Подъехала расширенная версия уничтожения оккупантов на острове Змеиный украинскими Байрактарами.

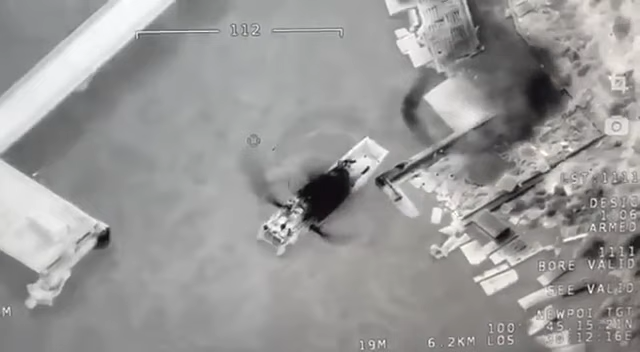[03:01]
Хай бить шерок одну прямую подходит. А антена дальше крутится. Да, антена крутится. Ну, думаю, что это по инерции. Может приводит не пошкать. И переписал.
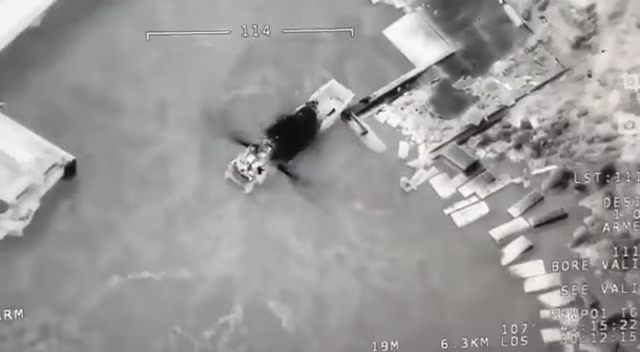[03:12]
Хай еще раз пирается болеть. Вон там трупики, видите. Хай трупики, да. Хай тони болеют. Хай трупики, да. Чтобы не могли подойти. Да, да. Оттуда ходит.
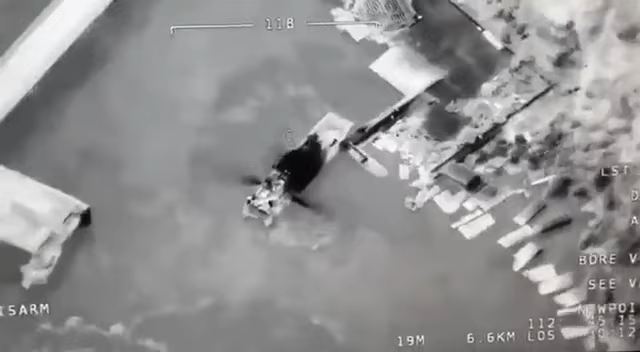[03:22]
О, ладно, ходит, ходит.
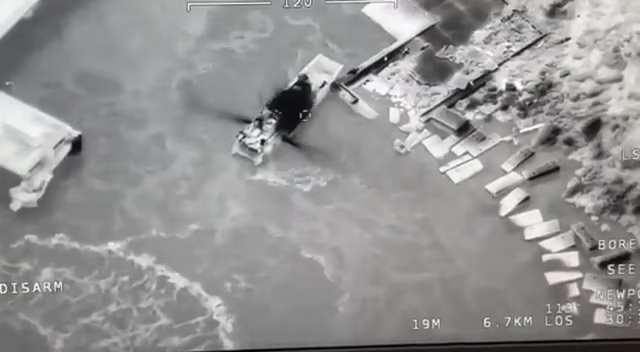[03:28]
Можна вот эту, пускать всю часть там, где твергун. В заднюю.